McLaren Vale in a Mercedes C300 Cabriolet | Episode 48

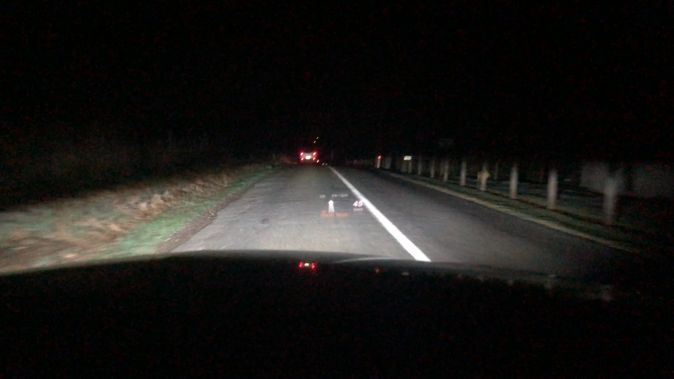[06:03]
So I'm recording this little bit of video because there's something about these active headlights which is really funky. Can you see how they split? They've just done it now. They've split to leave a dark area around the car in front. Isn't that amazing? Look at that. See there's a very definite... You can see them adjusting to try and keep the light out of the car in front.
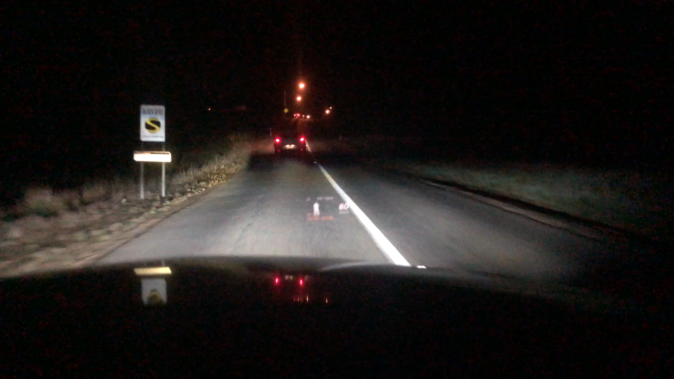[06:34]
There you go. There's the gap. It's freaking awesome. The other thing the lights do which is really good is automatic high beams. So I haven't actually done anything here.